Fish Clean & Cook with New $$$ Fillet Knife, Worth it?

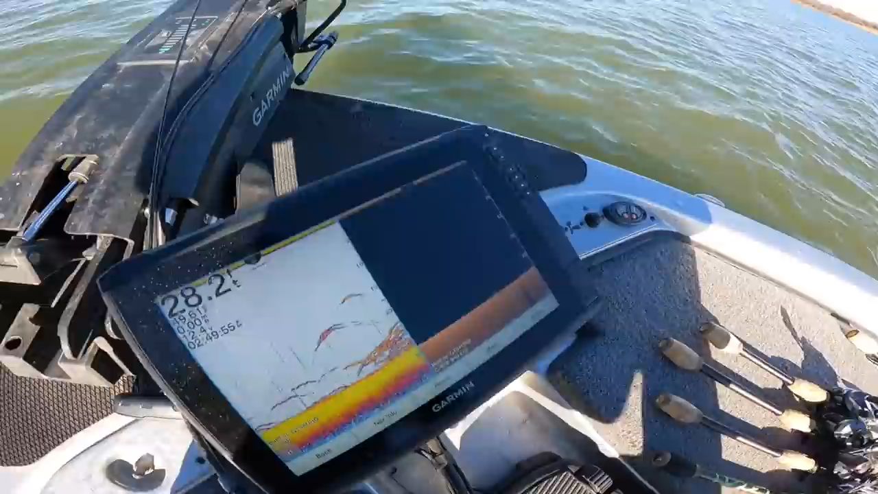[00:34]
I got to get that little down there. Kind of passing through. They're on the move. That's what I love about this spinning rig.